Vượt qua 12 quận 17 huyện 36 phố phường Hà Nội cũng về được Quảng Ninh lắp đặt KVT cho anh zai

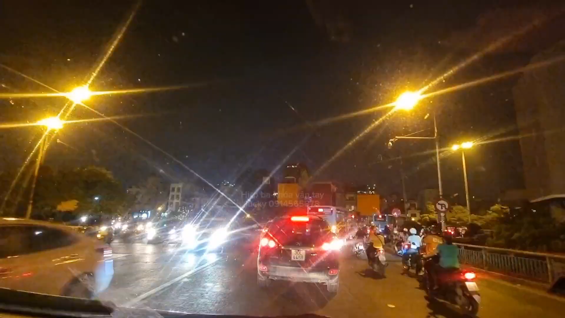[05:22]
Hà Nội thì bây giờ cũng tầm khoảng 9 giờ đêm. Hôm nay cuối tuần thì đường phố rất là đông đúc, xe cộ đi lại nhiều.